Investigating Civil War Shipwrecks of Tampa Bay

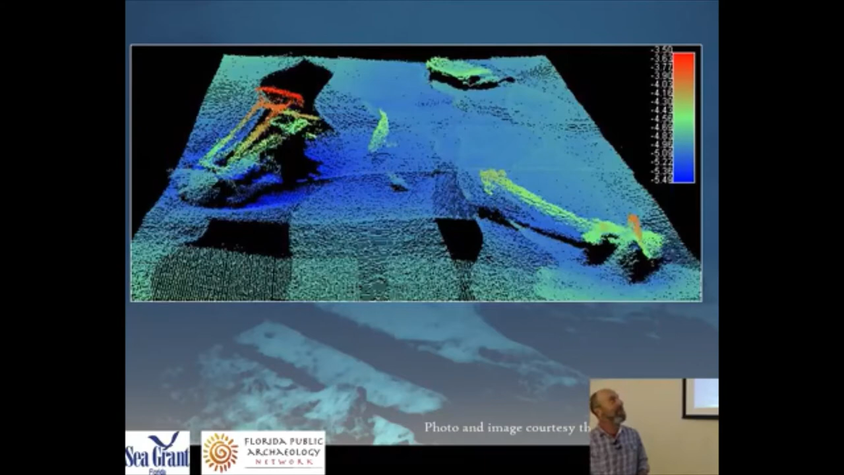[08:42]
has increased and advanced so much that today's side scan sonar images look like um just like a digital photograph that you would take with you with your camera almost um but this particular one is really interesting this is the site of the uss narcissus and this is kind of a a more or less a what do you call it a oblique
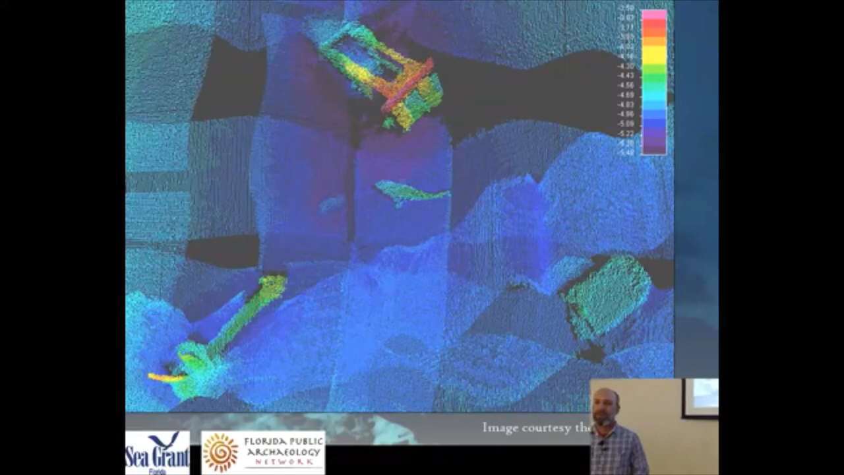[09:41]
um so this one showed up on picture day and it gives us a really good glimpse into the objects that are down there at uss narcissus and narcissus is one of the shipwrecks that's associated with the civil war that ended up wrecked in tampa bay and we're going to talk a little bit more about it and here's a real picture showing the
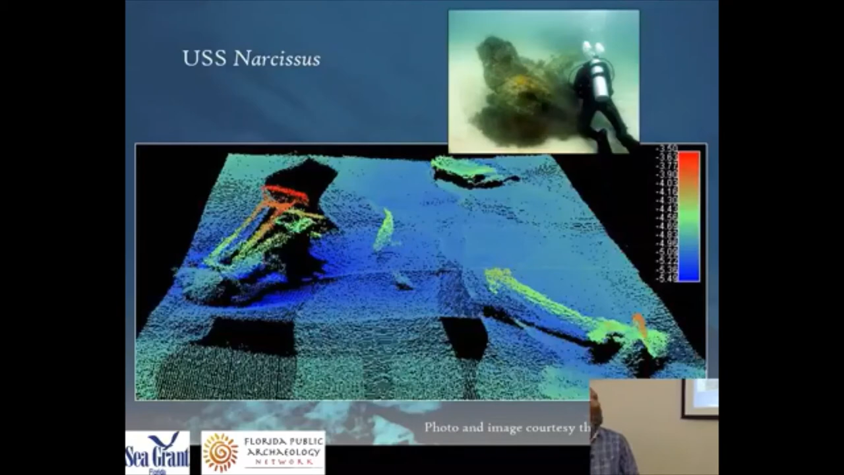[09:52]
propeller and the propeller shaft that some of the remains left at uss narcissus um so these are the remote sensing gear that a standard underwater archaeological
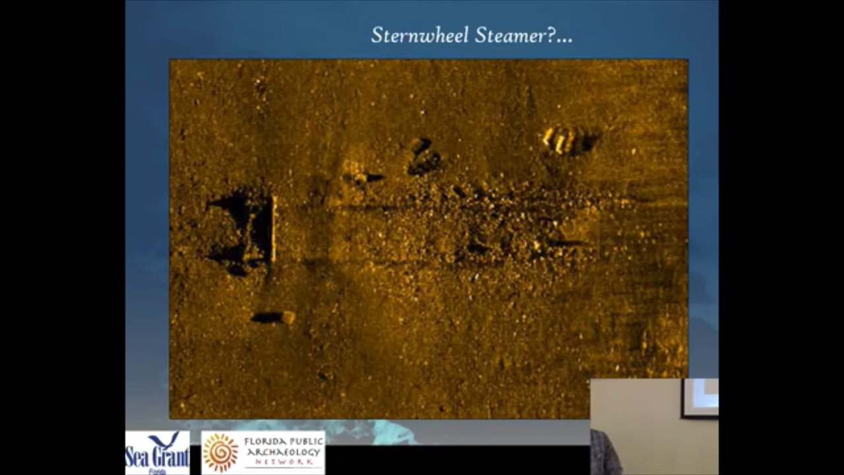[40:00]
those archaeologists that in 2014 when they returned to the site were able to recreate that same image it's a little dark but you can see the